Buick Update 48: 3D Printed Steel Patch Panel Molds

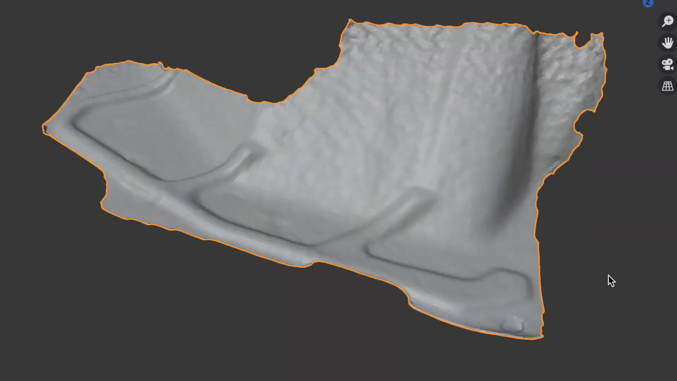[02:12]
So, I took scans of the inner fenders before anything was cut with my iPhone with an app I believe it's called.
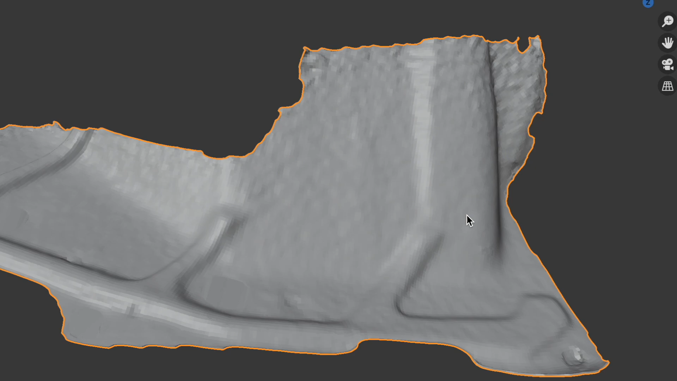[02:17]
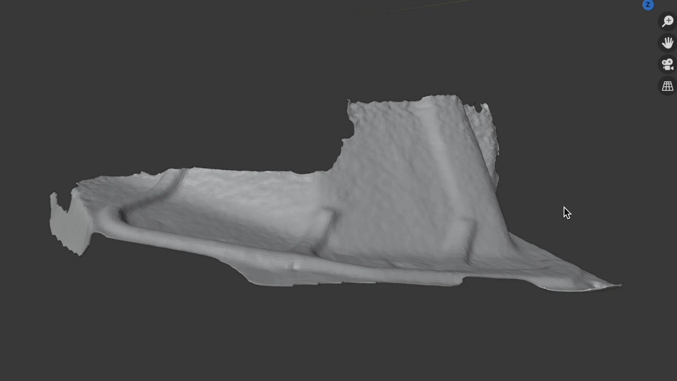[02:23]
And it uses the iPhone's face ID scanner and it'll build you a 3D model and then I imported that into FreeCAD and then started designing these male molds.